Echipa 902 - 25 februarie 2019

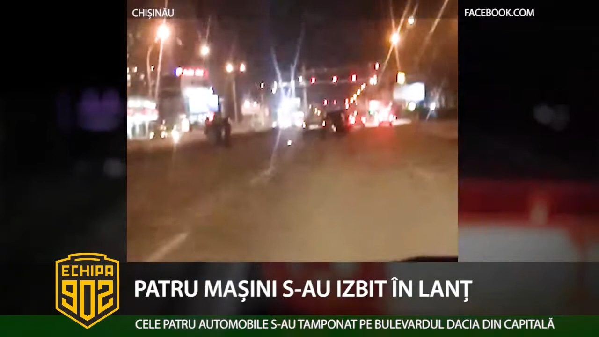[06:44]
seara de 24 februarie În sectorul botanic al capitalei Imaginile de la fața locului au fost plasate pe o rețea de socializare Din imagini se văd patru mașini accidentate Cel mai probabil autoturismul din față Din